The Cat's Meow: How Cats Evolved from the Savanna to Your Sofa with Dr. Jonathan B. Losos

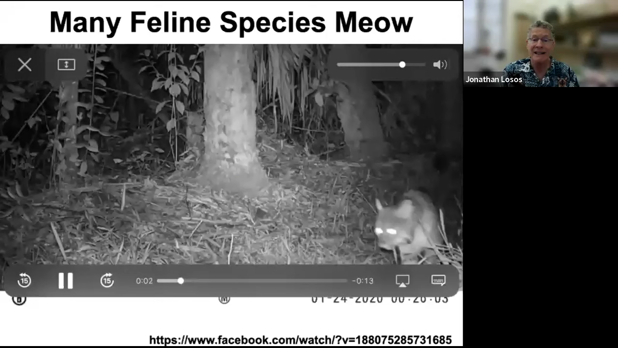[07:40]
For example, here is a bobcat, and hopefully you can hear this sound.